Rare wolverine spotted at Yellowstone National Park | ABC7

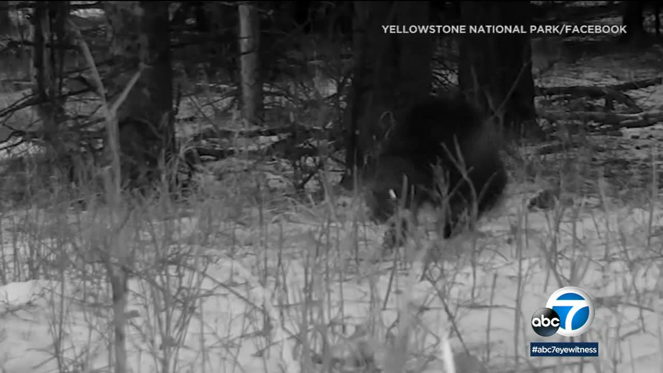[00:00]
In a rare and brief sighting in Yellowstone National Park, that is a wolverine. There are only seven known wolverines in and around the park, and they keep a very low profile.